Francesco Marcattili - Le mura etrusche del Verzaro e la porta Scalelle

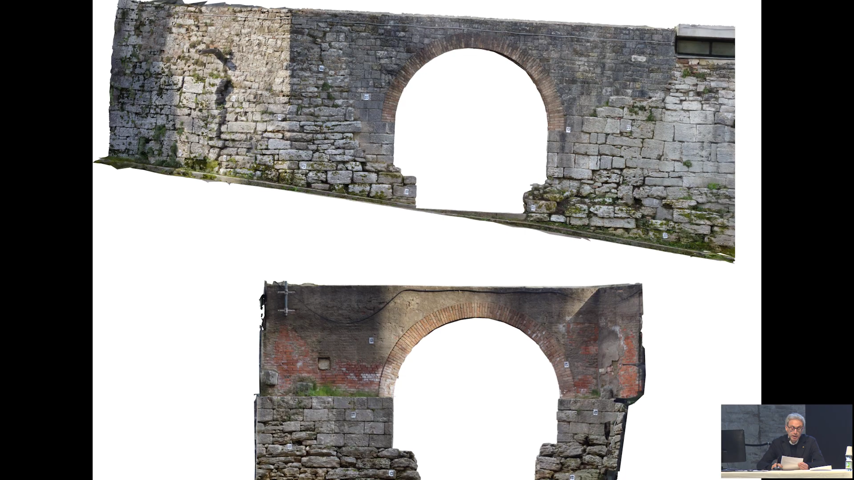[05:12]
Blocchi che, ai lati dell'ingresso, nel prospetto interno, come vedete in basso, non risultano lasciati grezzi come nei tratti adiacenti, ma si presentano lisciati e lavorati regolarmente, ben oltre lo sviluppo degli stipiti attuali, perché evidentemente erano a faccia vista, erano visibili. Ora, nonostante sia questo che vedete, lo stato dell'evidenza, ci sono tutta una serie di indizi contestuali e una serie di ricerche documentali di cui vi dirò che ci possono,